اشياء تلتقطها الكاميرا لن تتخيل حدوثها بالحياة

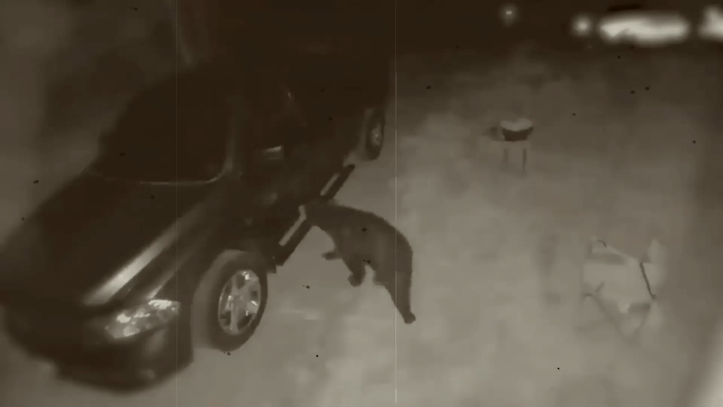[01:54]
يقترب في البداية ثم قام بفتح السيارة ويظهر في الفيديو بوضوح كيف أن المشتبه به يقف على أرجله الخلفية ويحاول فتح باب السيارة ثم يدخل فيها
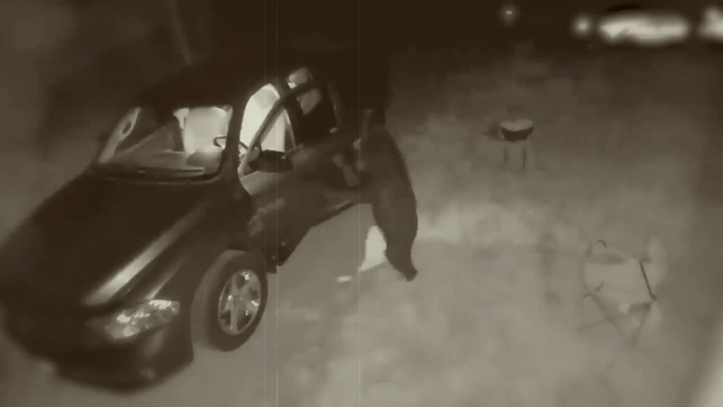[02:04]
لكن أشرت السلطات المحلية لاحقا إلى أن الدب كان جائعا ويبحث عن الطعام بالتأكيد أنت تعلم أنه إذا شعر الدب بالجوع فإن هذا موقف غير مبهج على الإطلاق